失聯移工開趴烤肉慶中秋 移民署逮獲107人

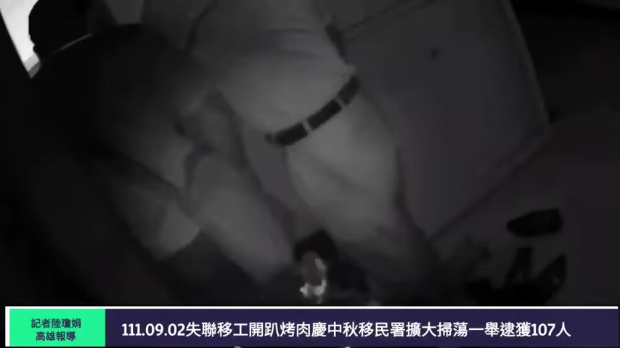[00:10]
在9月1号执行了强力查处行动，总共查获了非法外来人口107位，